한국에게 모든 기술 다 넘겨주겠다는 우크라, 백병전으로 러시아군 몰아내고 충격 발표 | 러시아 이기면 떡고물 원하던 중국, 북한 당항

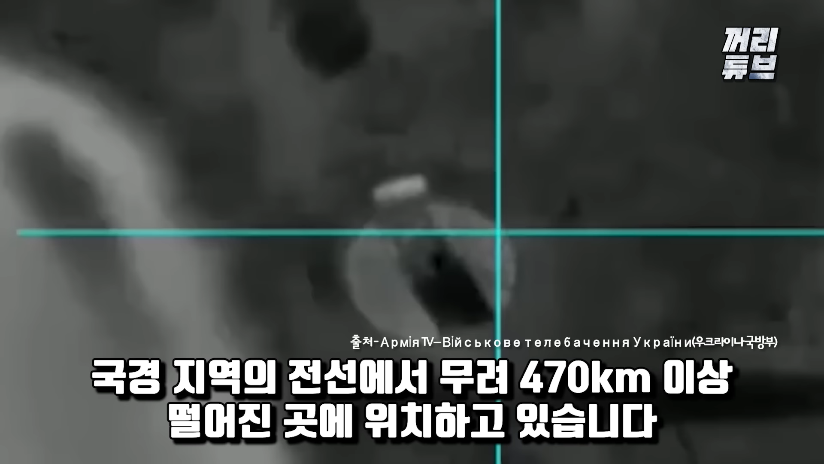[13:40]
470km 이상 떨어진 곳에 위치하고 있습니다.
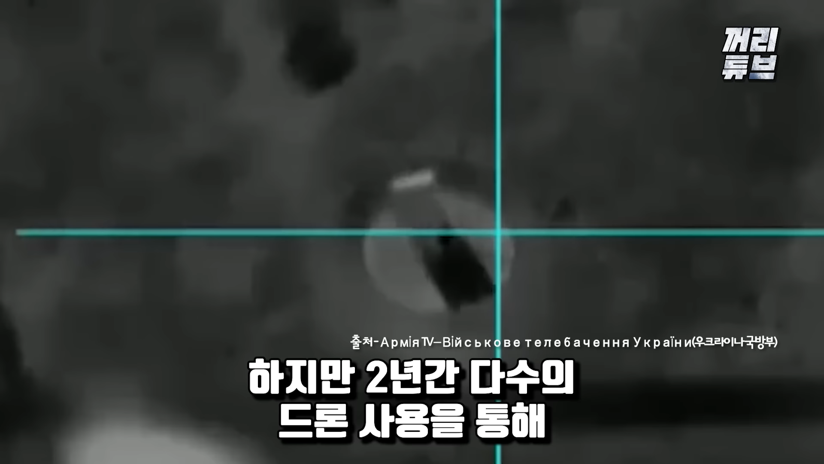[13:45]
하지만 2년간 다수의 드론 사용을 통해 경험을 축적한 우크라이나 군에게는 아무런 제한사항이 아니었으며 이제는 드론만으로도
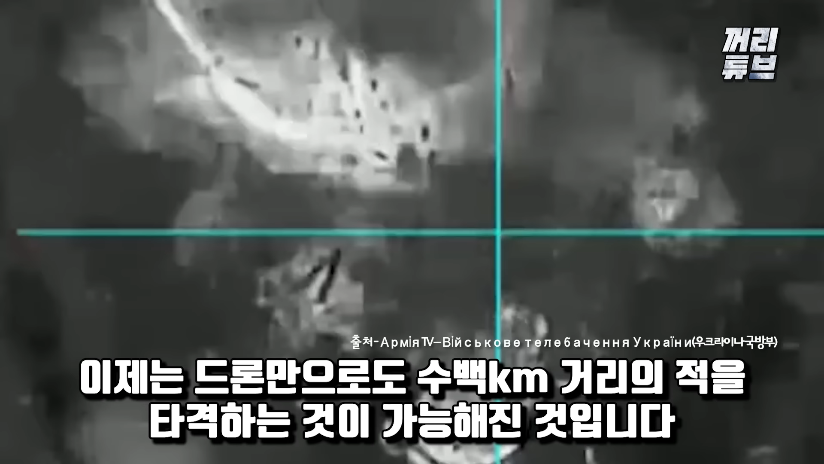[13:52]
수백 킬로미터 거리의 적을 타격하는 것이 가능해진 것입니다. 우크라이나가 준비하는 새로운 무기는 이것만이 아닙니다.
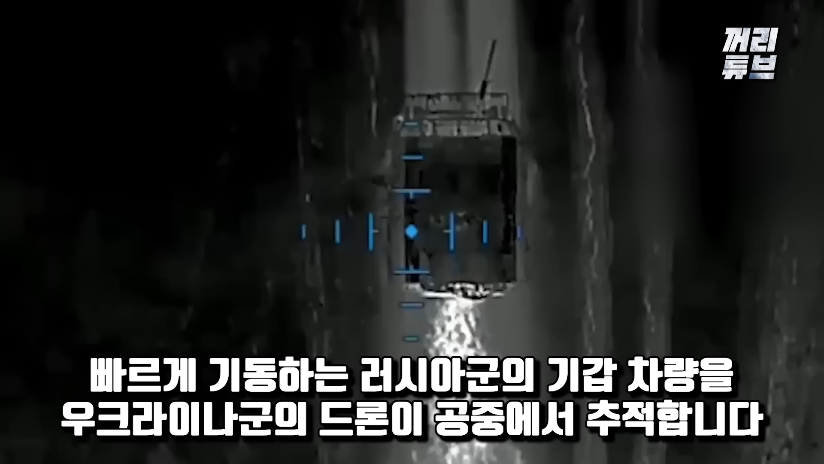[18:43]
우크라이나군이 공개한 영상을 살펴보면 빠르게 기동하는 러시아군의 기갑 차량을 우크라이나군의 드론이 공중에서 추적합니다.
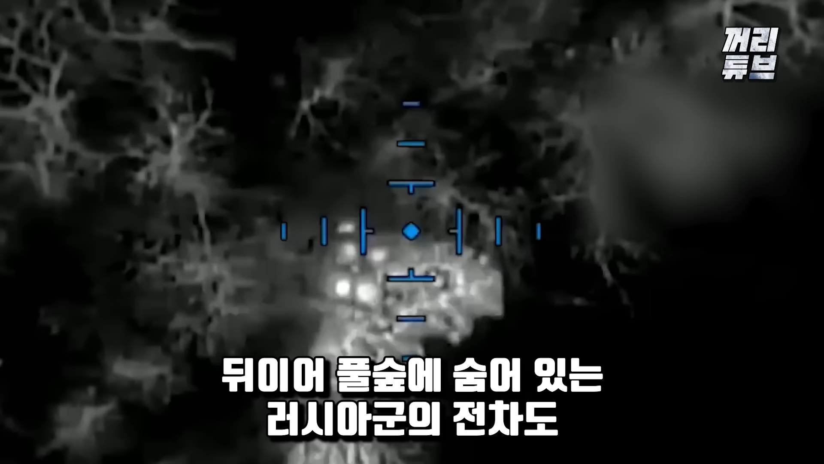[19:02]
뒤이어 풀숲에 숨어있는 러시아군의 전차도 드론에게 발각되고 대전차 미사일로 파괴되는데요. 시야를 확보하기 어려운 야간의 풀숲에 은폐한 적 전차도 우크라이나의 드론 앞에서는 별다른 대응을 하지 못하고 그대로 파괴되기 바쁩니다.
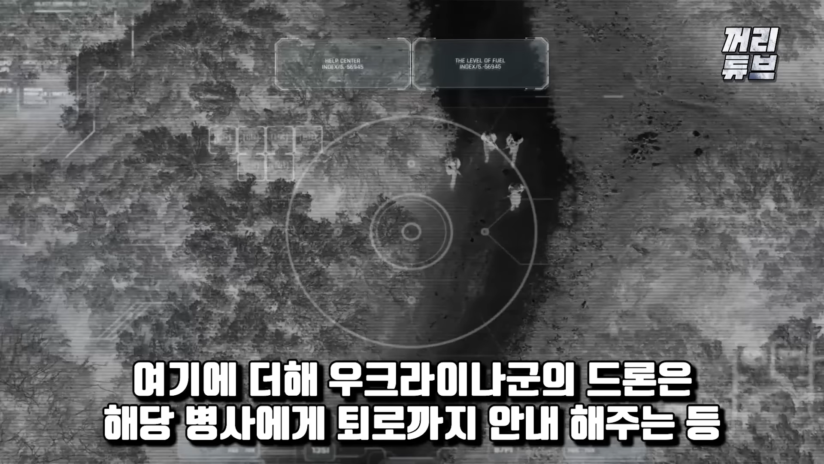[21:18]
여기에 더해 우크라이나군의 드론은 해당 병사에게 퇴로까지 안내해주는 등 최소한의 인도적 지원을 저버리지 않는 모습을 보여줬습니다.